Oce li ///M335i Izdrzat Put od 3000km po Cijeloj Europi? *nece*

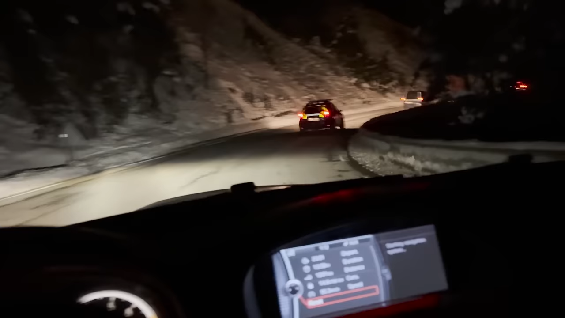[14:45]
idemo gas dalje. Evo nas ljudi, pogledajte, ušli smo u Francusku, vozimo se kroz planine, snig, ono. Imamo policijski eskort dole do staze, razumite.
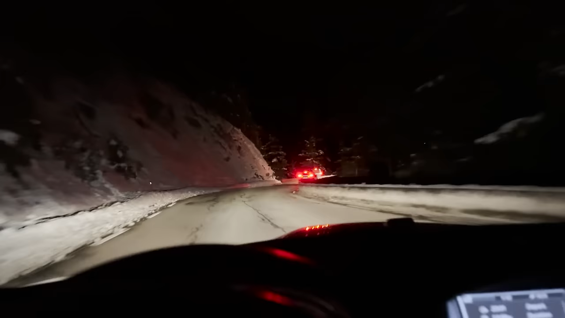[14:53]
Tri auta, ne jedan. Ne. Vraćam se provoza ovom cestom malo uputno. I to kad padne snig.
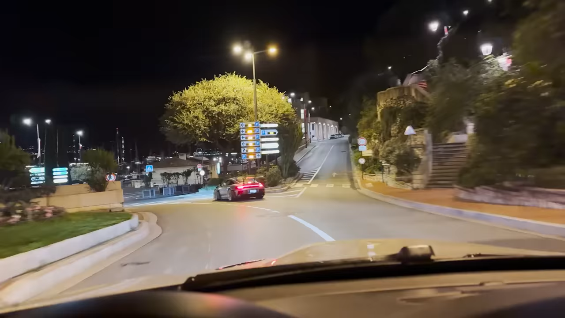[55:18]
Pogledajte zvjerčice, majke ti, nećemo ga previše pratiti, eno ga odlazi.